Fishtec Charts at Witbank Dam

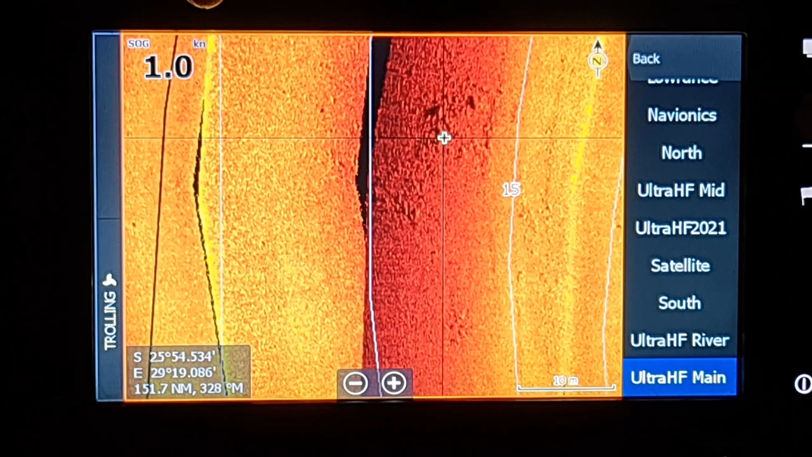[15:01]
On screen: speed 1.0 kn
um b grade not not a grade a grade would be like something really phenomenal like there we've got a grade rock there slightly deeper but it's all right 25 to 30 foot is
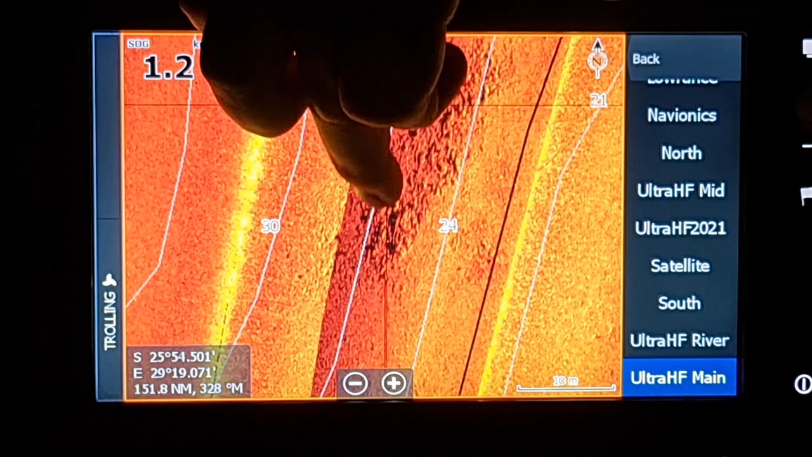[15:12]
fine the fish were there now that's nice and big area it's nice um that prominent rock i would great that is a grade rock and that's definitely a spot to to go to and
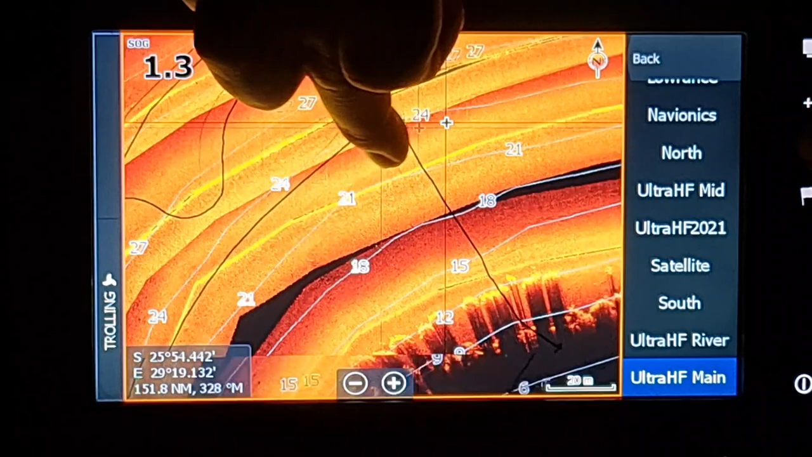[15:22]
literally go right around the dam there in 18 foot and try and find those rock isolated
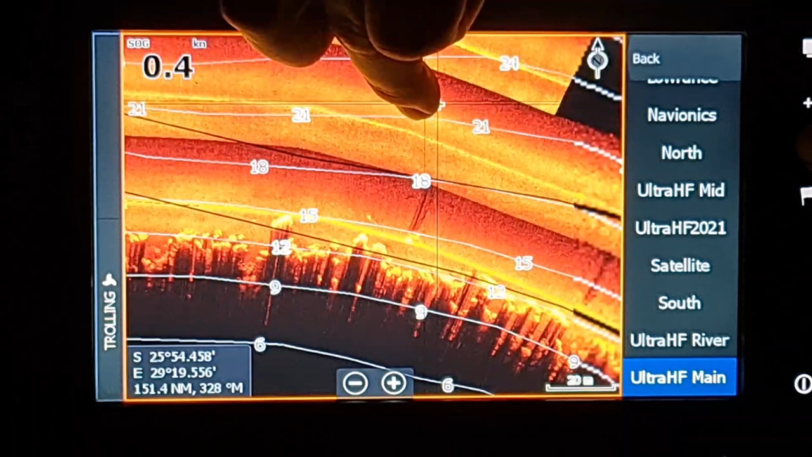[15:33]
On screen: speed 0.4 kn
competition days or your actual fishing days it's easier to just go to those points and
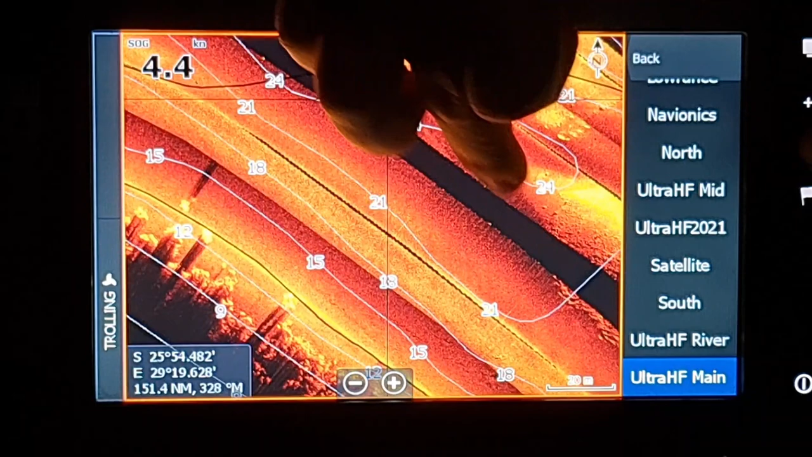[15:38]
On screen: speed 4.4 kn
without having to look for them have a look at this now this is something phenomenal where is this okay that was in that one bay there um we just have a look at all that rock and it's
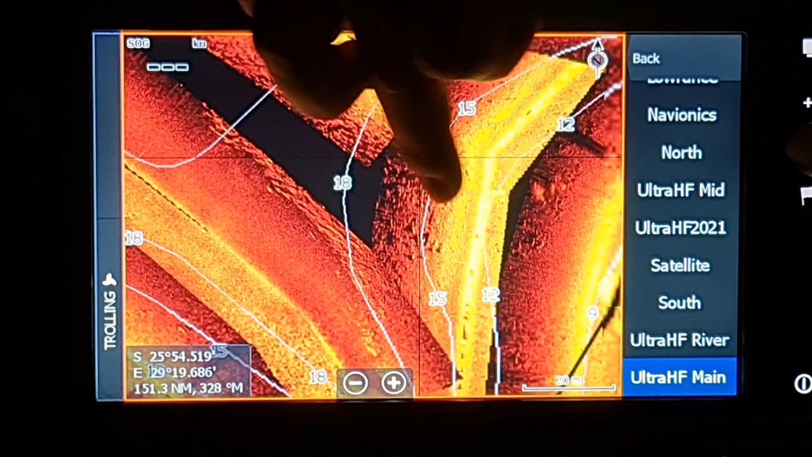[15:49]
all 18 foot 15 foot um now i can just see myself positioned
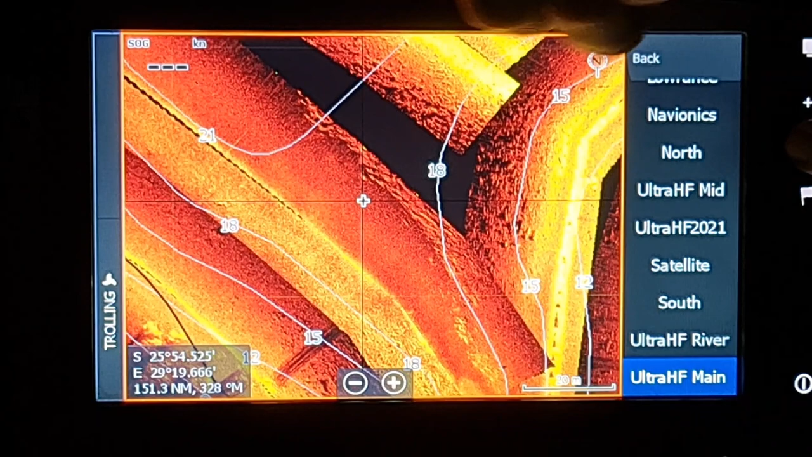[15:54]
there and literally fan cast right around me and you'll catch the fish without a doubt
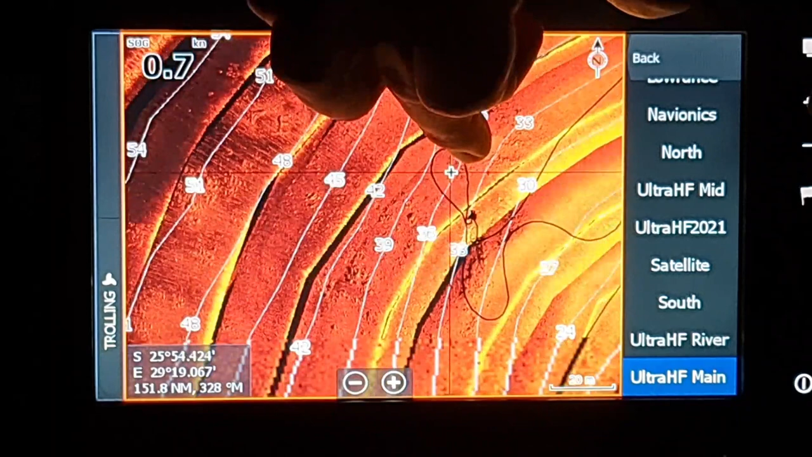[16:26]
advantage um we've got nationals coming up at clan now and i've got the clan chart and
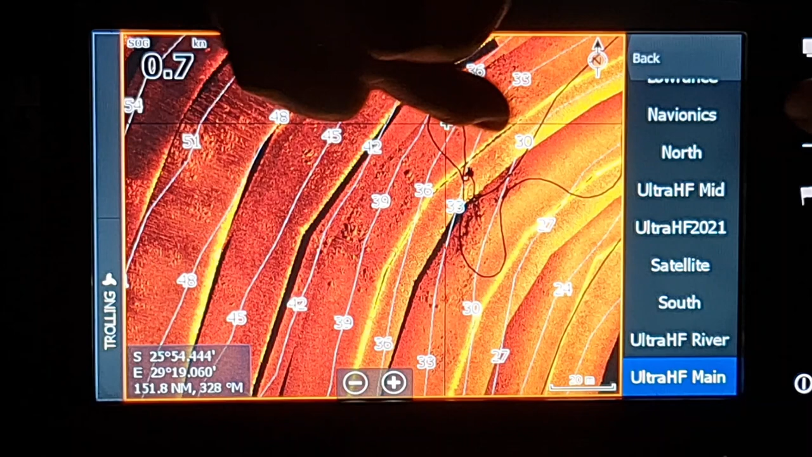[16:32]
On screen: speed 0.7 kn
and i can literally do what i'm doing here now sitting in pongola scanning the dam look for structure look for areas where i think the fish will be holding and um and yeah it's the benefit of having it at your own home and you don't have to go and actually uh scan the dam
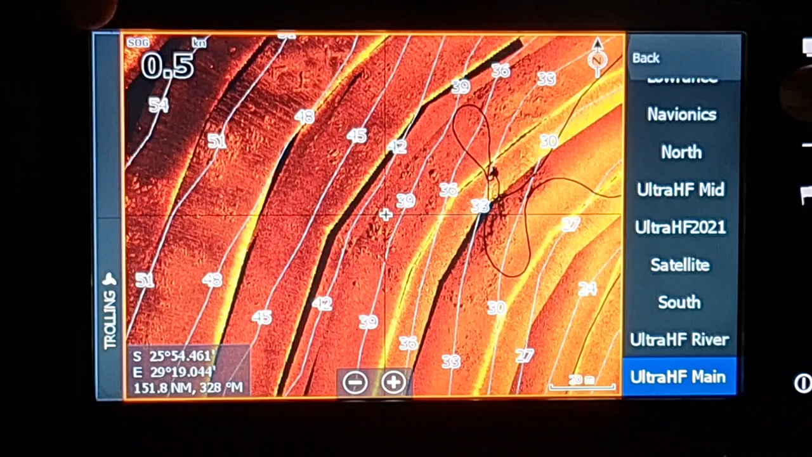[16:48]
on an actual boat guys just last little point i want to mention here uh me and um bit were like
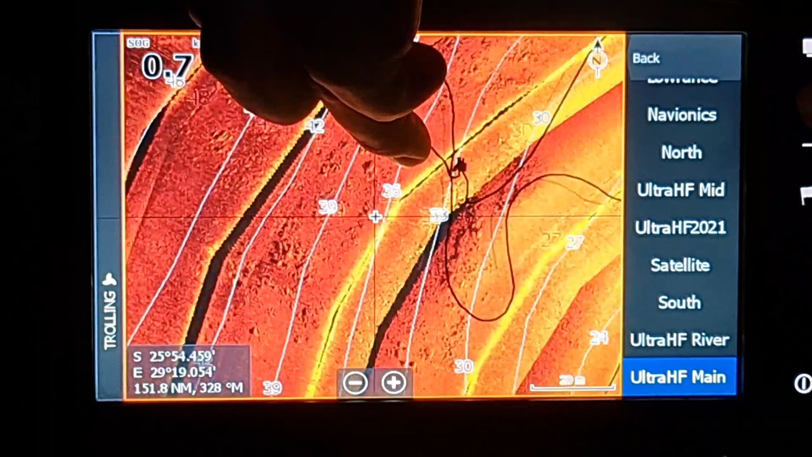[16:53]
cruising up and down the the dam here and and my my finder was on the ultra hf and we were going at probably 50 60 k's per hour and so this chart obviously moves quite quite fast and then i actually spotted this rock moving that fast and i made a u-turn i think you can actually see it exactly yeah it's actually quite cool i don't see where the trail is where we were coming in but you can obviously
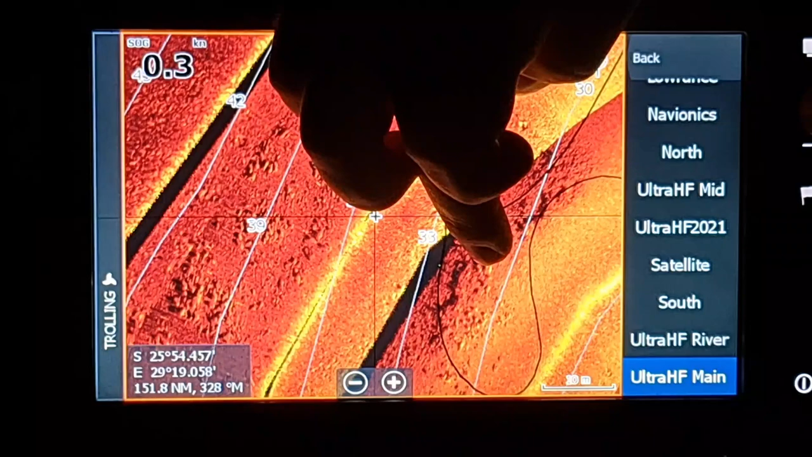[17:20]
On screen: speed 0.3 kn
see yeah there it is we went past and i made the u-turn and i parked there um
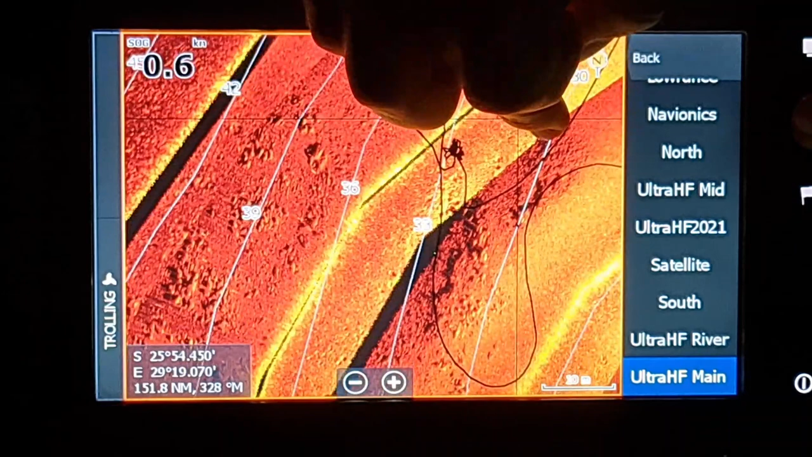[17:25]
because i saw that rock over there i saw on the finder moving quite fast and that was on the the practice day and uh parked over there and made a cast there also pretty deep 33 foot of water and um i think we caught a fish after the second or third cast already um flippy and versa actually came next to us and they were picking these rocks up on the side scan and i think they were probably
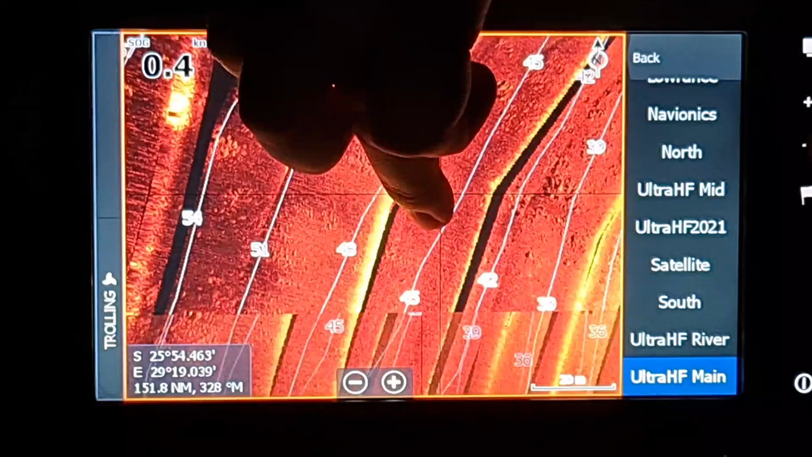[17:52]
positioned around about here somewhere and they were fishing those rocks over there um flippy actually told me and i was laughing because he was fishing one of these areas on one of the competition days and one of the locals came past him and actually made a joke and said hey what are you doing that you're not supposed to know about this spot so it's obviously a a pretty um
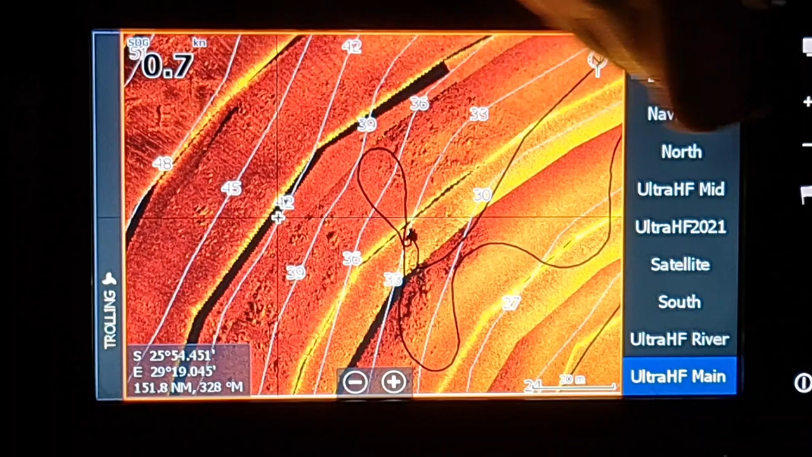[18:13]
On screen: speed 0.7 kn
good spot but because it's in the middle of the dam almost in the middle there's really nothing going